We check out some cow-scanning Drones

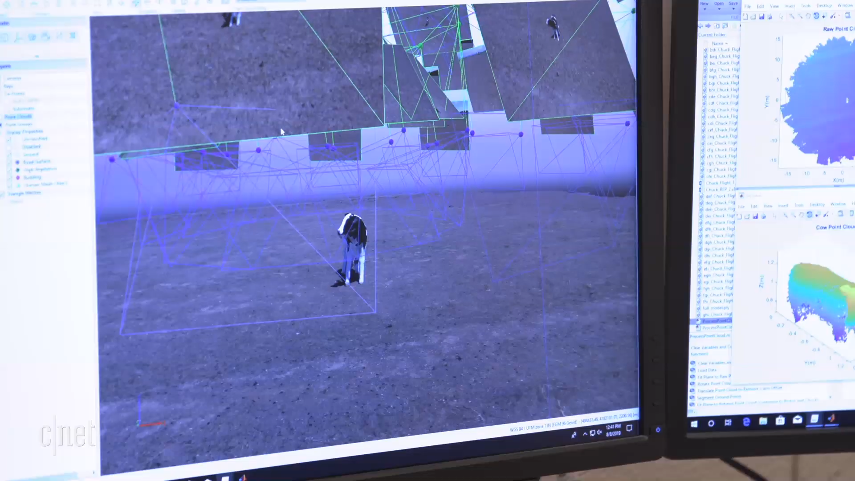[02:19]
Sure, yeah, so what we're doing here is actually taking a bunch of images uniformly spaced all around the cow and then we're stitching it together using photogrammetry to try to build a 3D model.